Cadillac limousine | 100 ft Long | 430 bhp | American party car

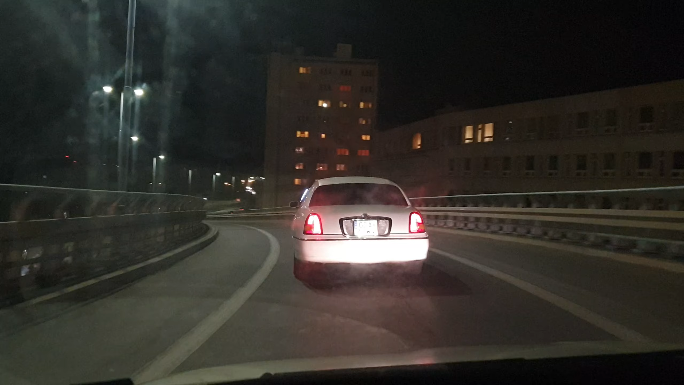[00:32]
This is at least 80 feet. In 400 meters, turn right.